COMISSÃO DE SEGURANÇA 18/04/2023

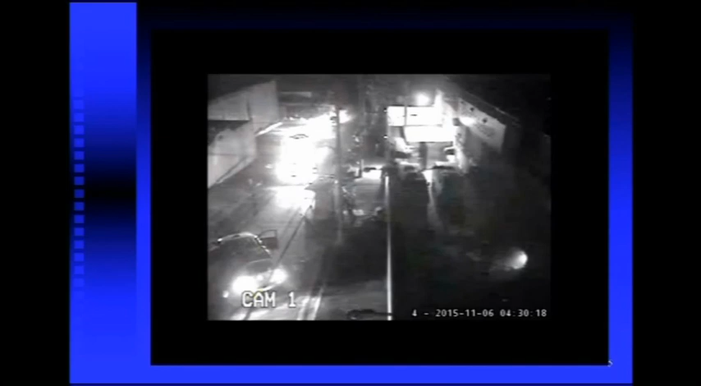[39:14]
ficou tudo no escuro, mas os ladrões montaram um tipo de central energética com baterias, e conseguiram trabalhar ali, para eles, é trabalho, para roubar a empresa de transporte de valores. Nesses dias aí, eles levaram em torno de 28 milhões, porque eles levaram um caminhão pequeno, ou foi uma van, vocês veem que eles estão saindo da cidade, O que eu quero dizer com isso?